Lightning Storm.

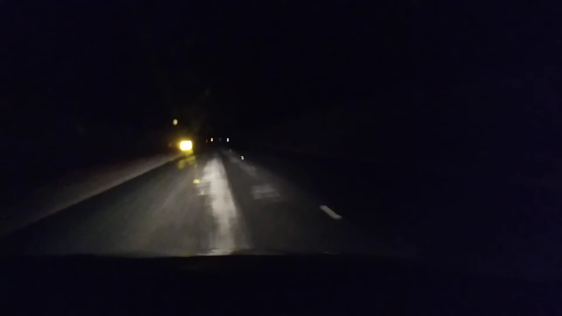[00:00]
Oh you fucking idiot. I thought it had been going for the last bloody five minutes and it was on off. Fuck. Missed out on some specky stuff. Fuck it. Might be getting tired. Oh shit that was a big one.
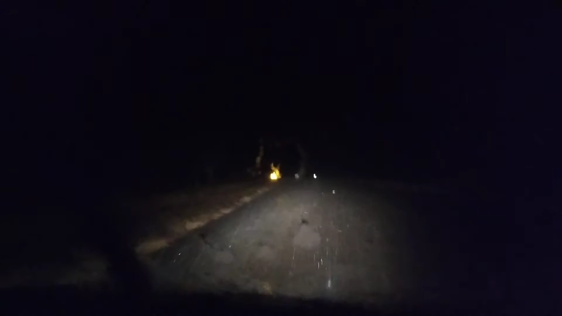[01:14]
Oh, I've run straight into it. Fuck. Oh, I can't see shit. Oh,
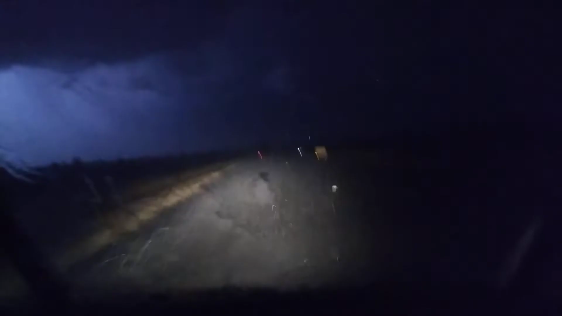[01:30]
well, police has rained with it so it won't be worrying about five. Oh, fuck that heavy. Fucking pouring down now. Well, that's the case. Oh, fuck. Jeez, I thought they'd hit the car. It was that close. Fucking massive. Big clap of thunder overhead.